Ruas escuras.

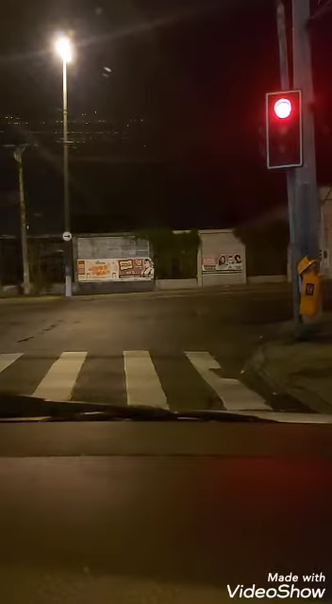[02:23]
Esperar aqui. Essa estrada aqui, a estrada do Monteiro, é bem movimentada, mas agora nesse período da noitinha, agora são 8h51, não tem tanto movimento assim, até por causa dessa questão aí do coronavírus, mas tem que respeitar o sinal, não adianta, a gente não sabe o que nos espera. Então vamos lá, vamos aguardar aqui a nossa vez, a nossa deixa.
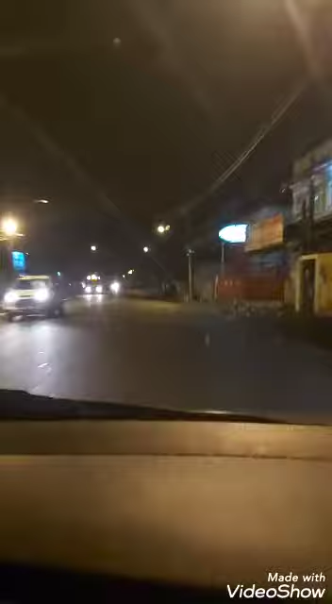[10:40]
Não pode aglomerar pessoas, então o pessoal também foi consciente, o pessoal tá entendendo e tá tudo fechado. O importante é o bem-estar da população. E geralmente em dias de jogos, ela tá mais cheio do que no dia comum sem ter jogo. Então vamos lá. Dei a seta pra esquerda aqui. Aqui é bem escuro mesmo.
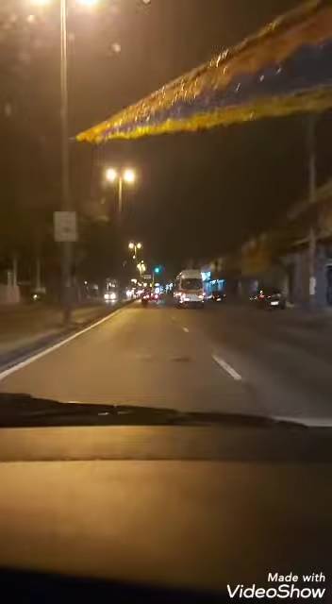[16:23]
Beleza? Então nós estamos voltando aqui. Aqui é a Estrada da Posse. Estrada da Posse? Acho que é isso. Se não for agora, pode ser, né? Sentido aqui. Barra da Tijuca. Mas vamos novamente passar pelo viaduto. E o viaduto Alim Pedro, né? Você vê que as ruas estão vazias.
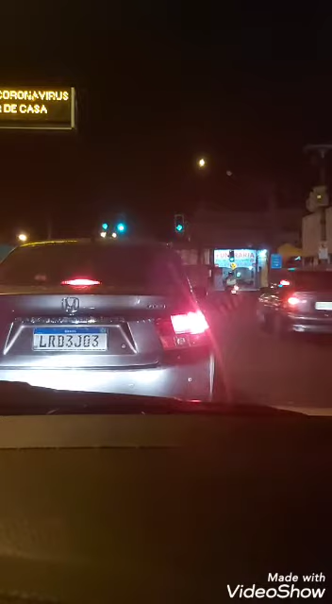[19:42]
Esse sinal aqui também tem muito movimento, porque vem os carros do leste, né? Sentido oeste, na verdade. Aí aqui à direita seria Santa Cruz, né? Quem quer ir para Santa Cruz dobra aqui à direita. E aí vem carro de lá para cá. Então você tem que ter atenção. E vem ambulância também, porque Santa Cruz tem o Pedro II, às vezes tem que transferir um paciente de lá pra cá, então você tem que ter a atenção. Aqui também nós saímos desse posto aqui, né?